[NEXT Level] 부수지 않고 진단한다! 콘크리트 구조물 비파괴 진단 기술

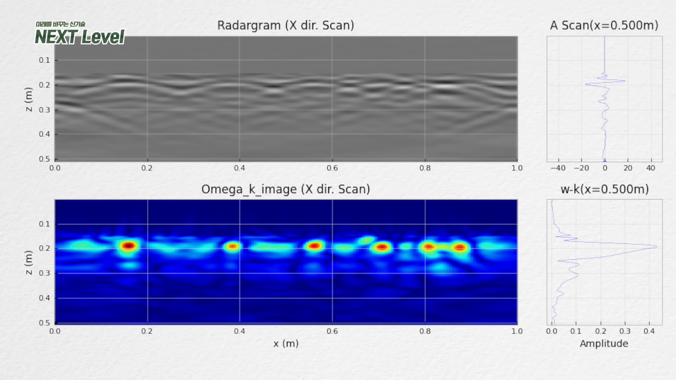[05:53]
그래서 반사된 신호들을 합성을 하게 되면 이런 식으로 하나의 포커싱으로 이미지가 만들어지는데 철근이 이런 식으로 구별되는 것을 확인할 수가 있습니다 저기 빨간색으로 보이는 저게 철근인 거네요?